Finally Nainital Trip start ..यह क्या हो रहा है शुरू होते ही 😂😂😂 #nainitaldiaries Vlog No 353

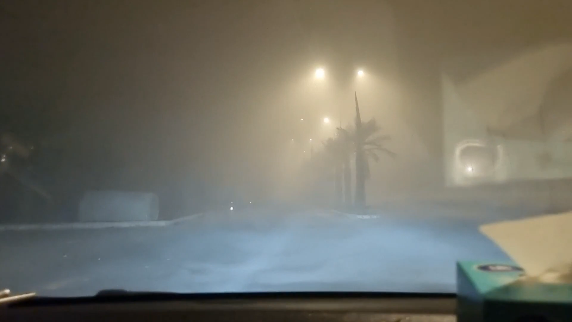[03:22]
सुबह के 4:30 बज रहे हैं, हम निकल ही चुके हैं और ट्रिप का असली
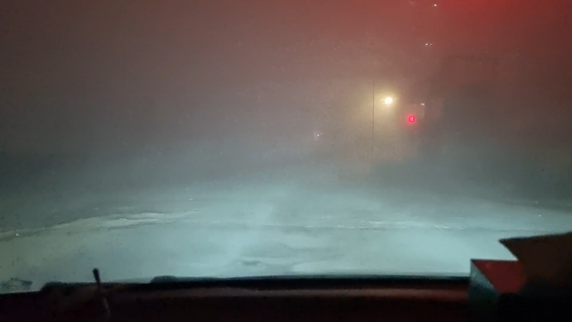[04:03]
सच में कुछ भी नहीं दिख रहा है. और अभी इस वक्त हम गुड़गांव में, अभी तो घर से 1 किलोमीटर भी नहीं आ पाए, 1 किलोमीटर भी नहीं निकले हैं.